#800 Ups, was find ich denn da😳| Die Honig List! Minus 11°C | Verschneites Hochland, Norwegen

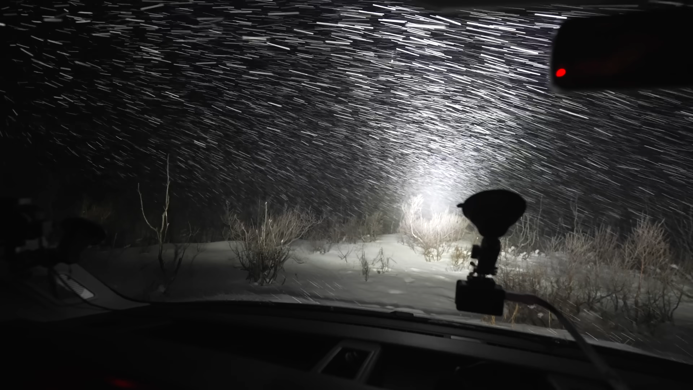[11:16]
Es schneit ordentlich. Wo kommt denn das jetzt her? Noch schräger ist, dass da hinten ein Stern am Himmel hängt.